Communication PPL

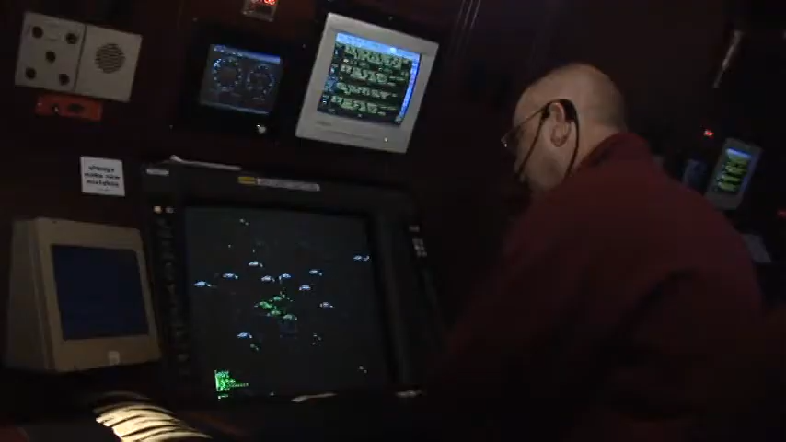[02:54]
This typically means the aircraft with transponders. They cannot report traffic that doesn't show up on their radar screen, such as some light sport aircraft and parachute activity.
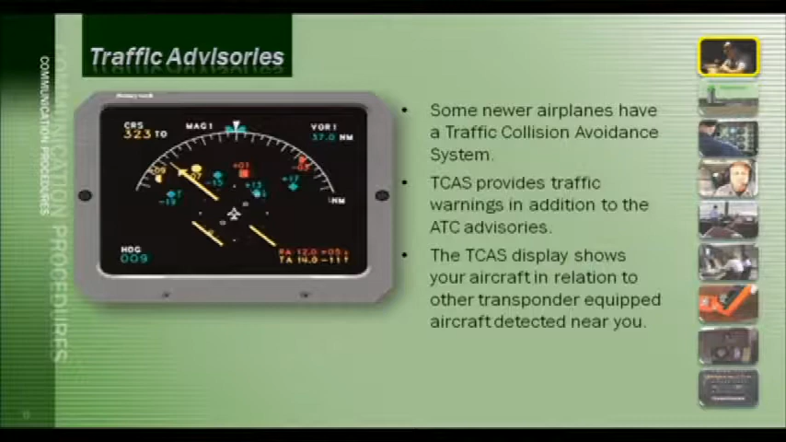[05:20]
It's often called TCAS. TCAS provides traffic warnings in addition to the ATC advisories.